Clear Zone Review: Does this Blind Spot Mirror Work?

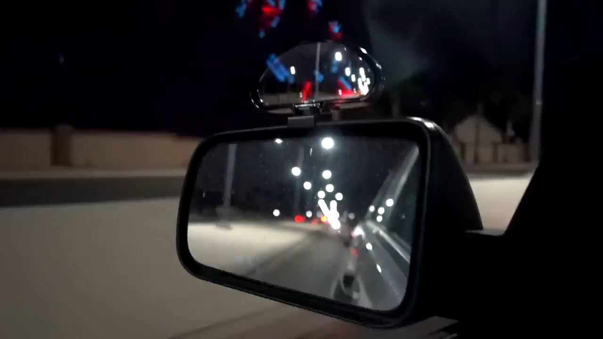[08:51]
I've been driving around for a while and not that I expected the clear zone to look any different at night, but it looks fine. And I've actually been driving around all day and the clear zone has held up. It hasn't fallen off. So as far as that goes, it's doing pretty well. Everyone's out tonight on first Friday down in Las Vegas.